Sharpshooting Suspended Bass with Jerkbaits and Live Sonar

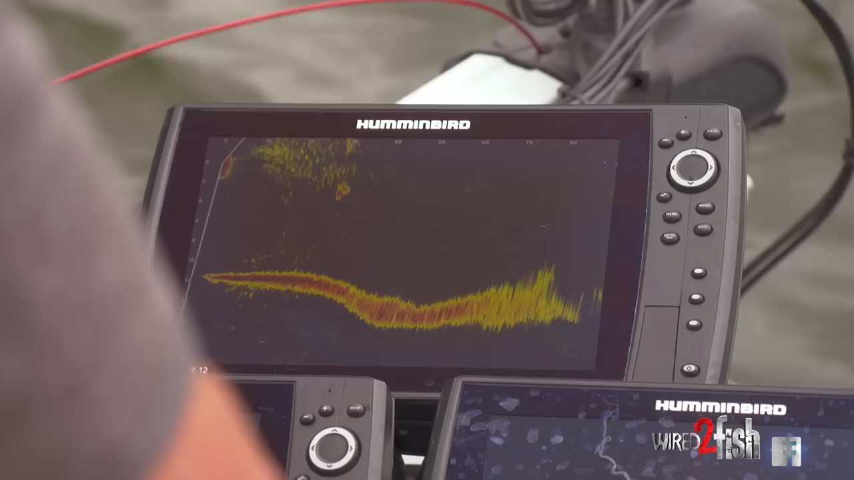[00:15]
Yeah, you can see those two right there really close together. They're up really high in the water column, only a couple of feet down.
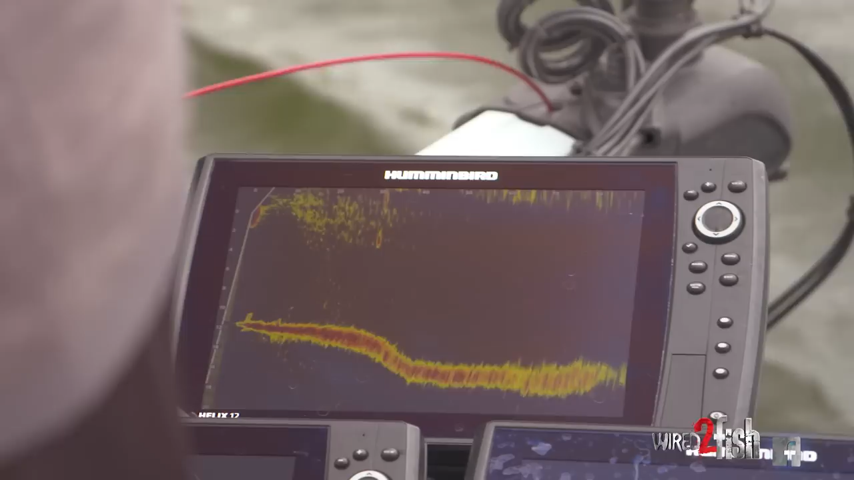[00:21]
So when they're like that, it's important not to get your bait too far under them. You don't really want to get it under them at all, but definitely not too far under them.
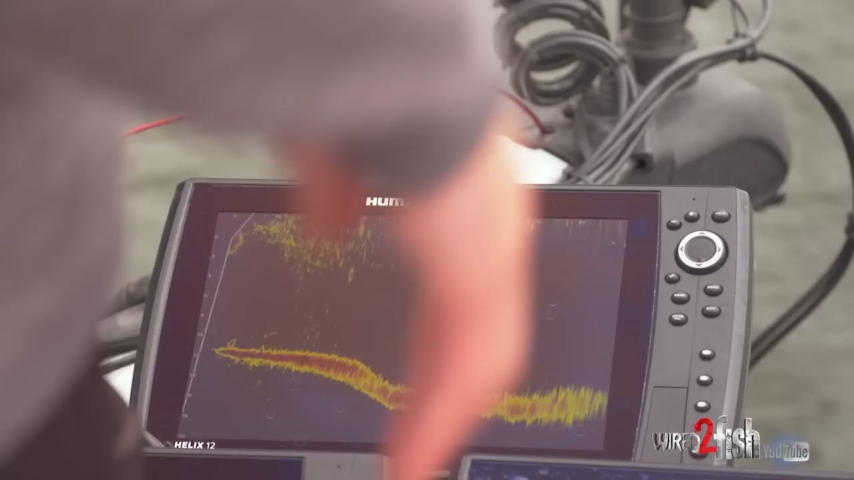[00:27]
Actually though, I think there's more than one because I'm seeing fish from there.
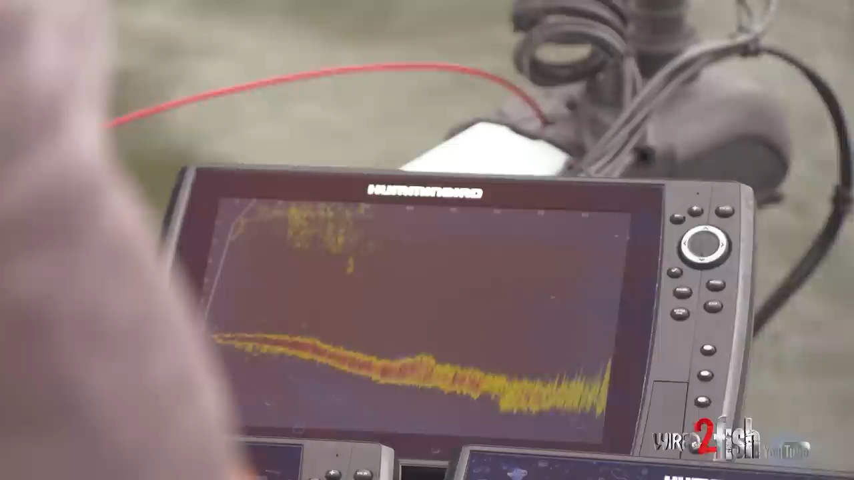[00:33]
Come around, there's another one moving this way. Yeah, we've got multiple fish.
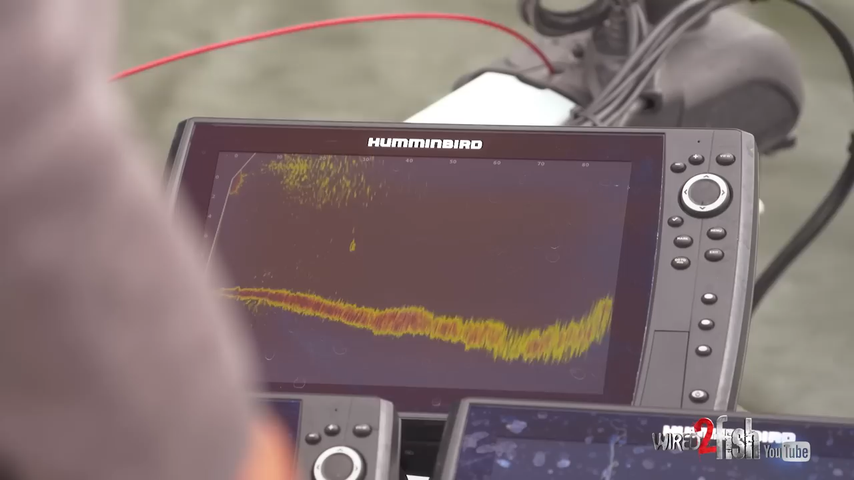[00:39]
Several fish out here swimming around. I'm going to grab a jerkbait. Got some clouds that have rolled back in,
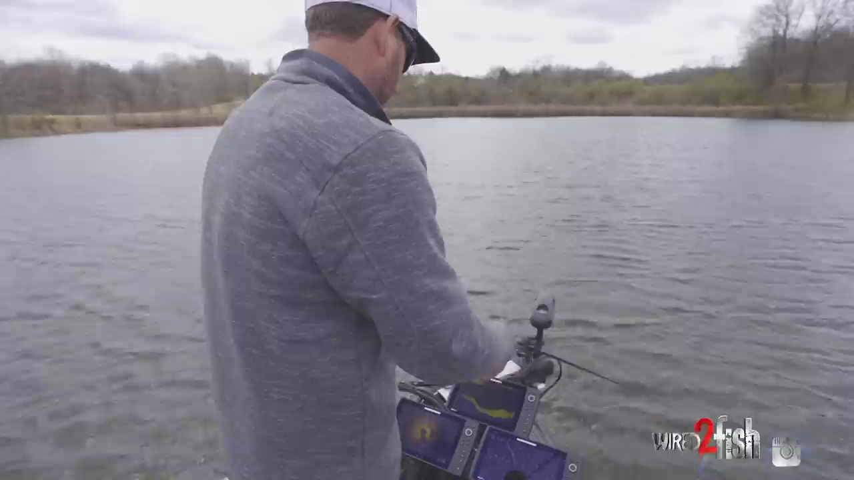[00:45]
so I think I'm going to grab a suspended jerkbait, if we can get some of these fish to go.
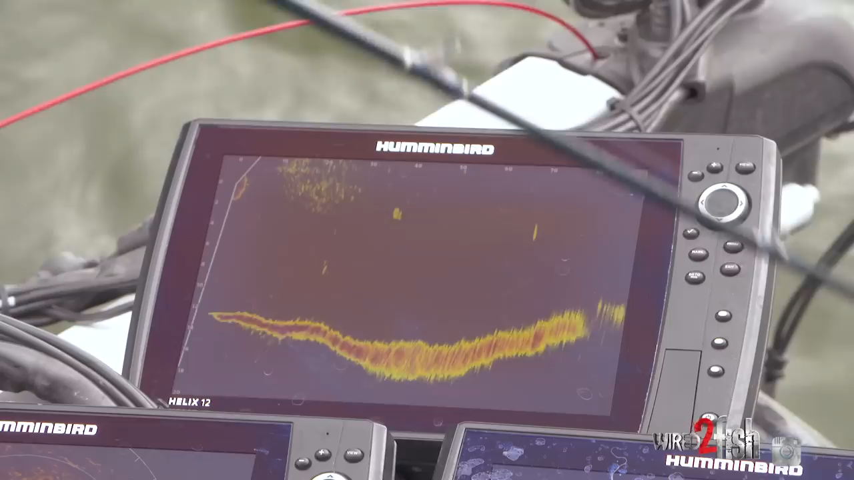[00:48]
Oh, there's one up high, there's my bait. There's one that fish came right to it. He bumped it.
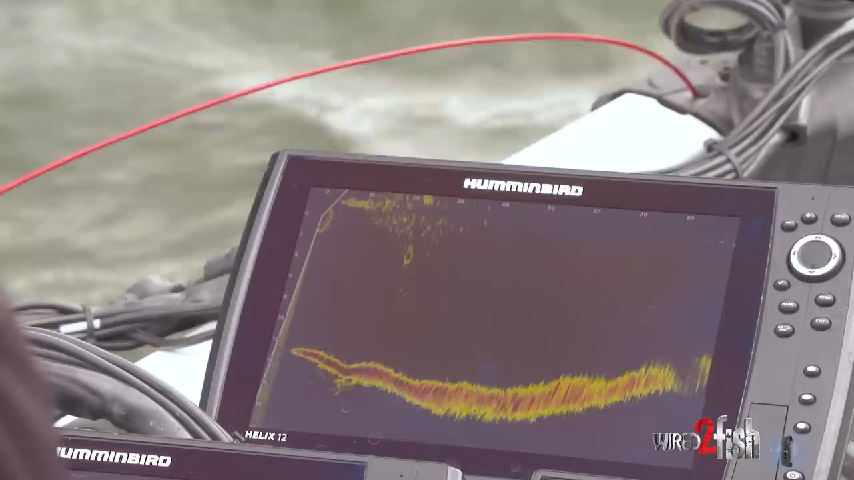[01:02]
Get it fish, there we go. Boy, I had to kind of work on that one back and forth a little bit to get that fish talked into biting it. And you can see when you do that a lot of times, that's the case.
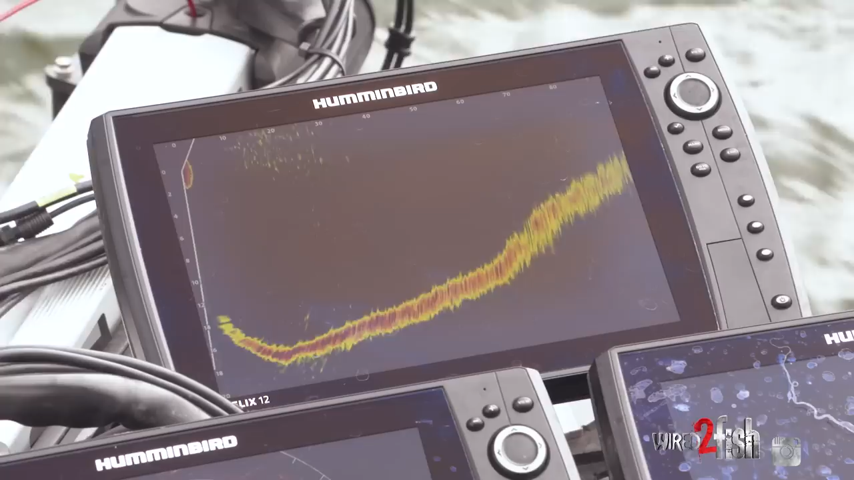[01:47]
Ideally, you're going to be able to see that fish a good distance from the boat like I did this one right here.
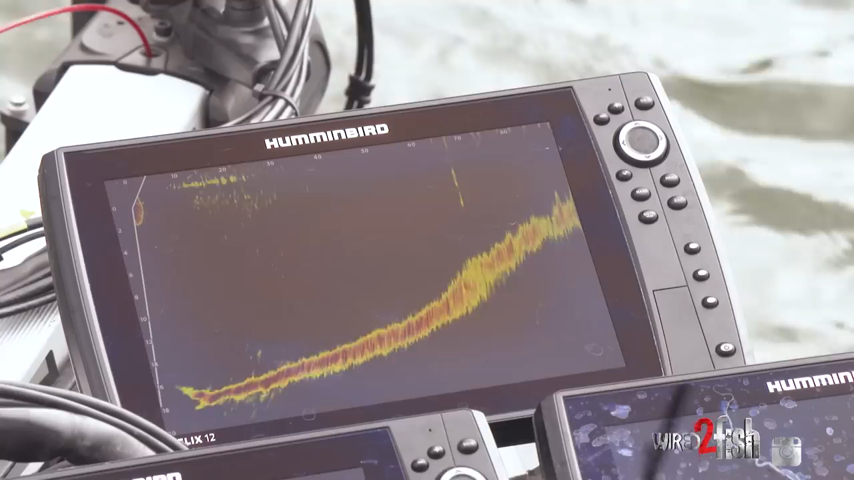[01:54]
I'm 60 feet, got that fish out there.
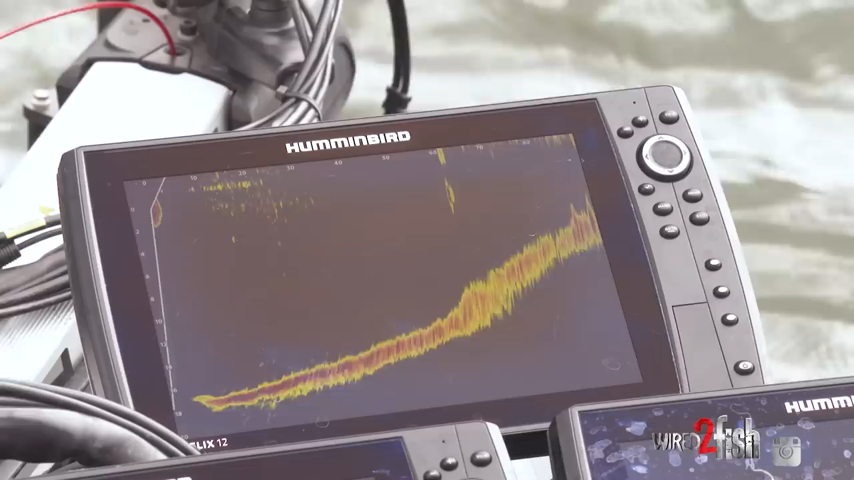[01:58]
But sometimes what happens is those fish will track that bait a long ways.
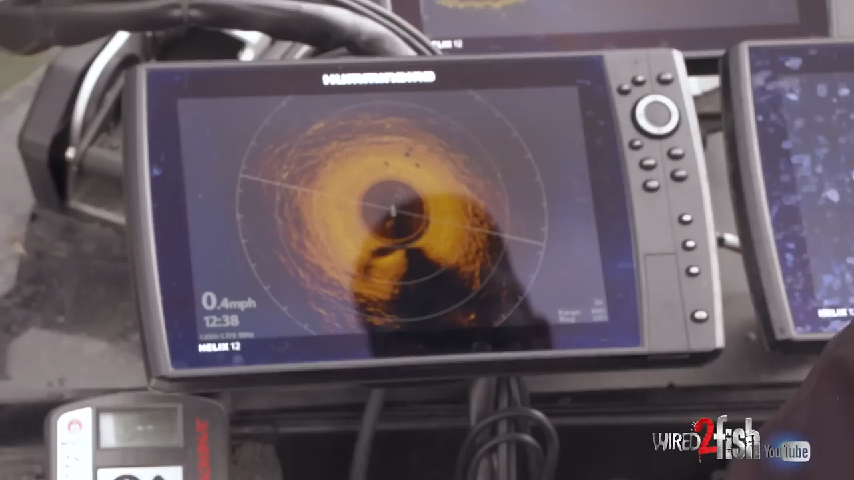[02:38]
On 360, you can actually see some fish. You can see the shadows, but you can even see the, see the dots.
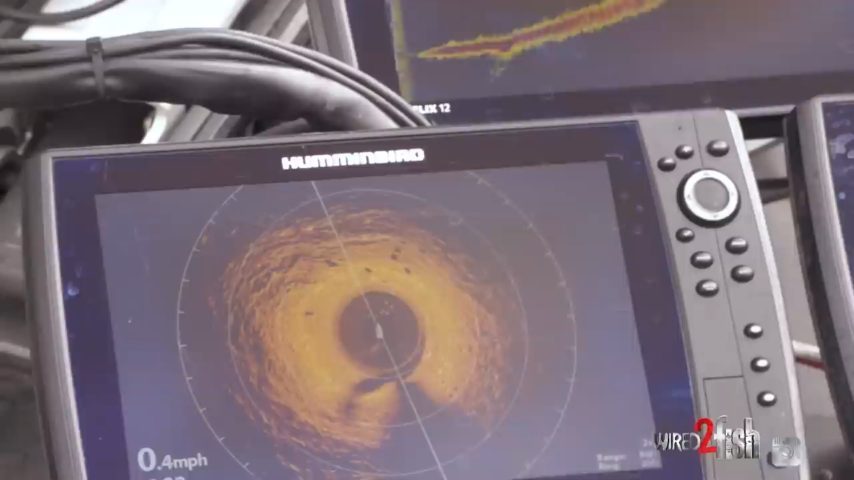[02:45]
So you can point live over that way and see them and look at them coming just like that.
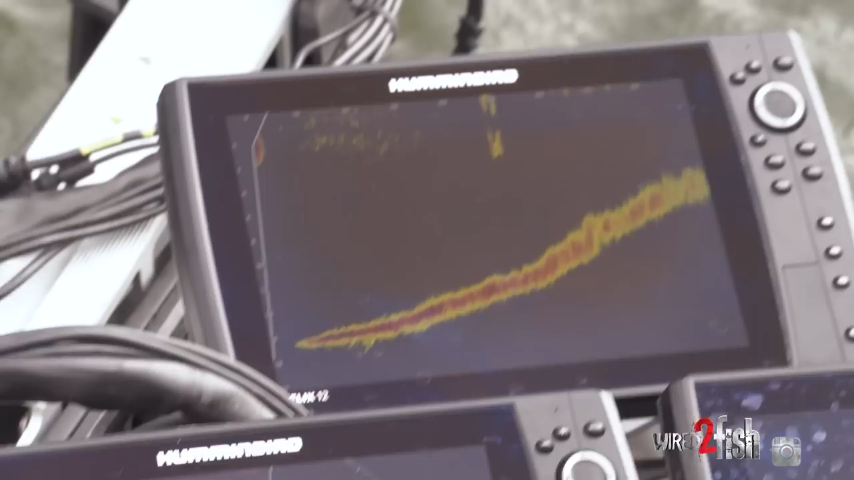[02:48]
I think I actually had a double, but now I only have one of them quite certain. I had two to start. Oh, that's a really nice one. That's a better than average one right there.